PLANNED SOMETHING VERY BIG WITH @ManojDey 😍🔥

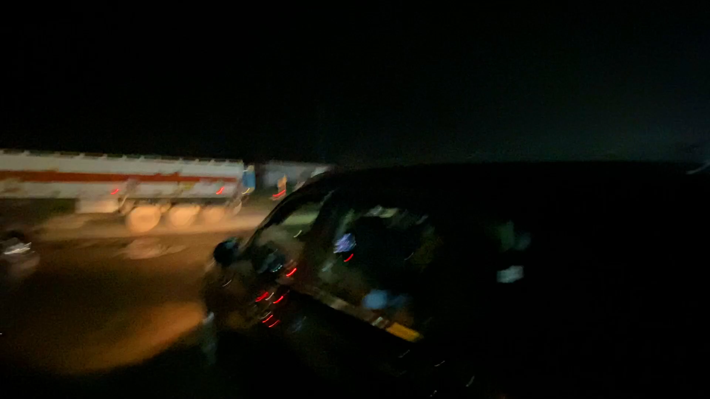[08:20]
अभी इतना ज्यादा जाम लगा हुआ कि कैसे करके शोरूम से निकले हम लोग को पता है, अभी यू टर्न लेना है तो यू टर्न कैसे लेंगे कुछ समझ में नहीं आ रहा।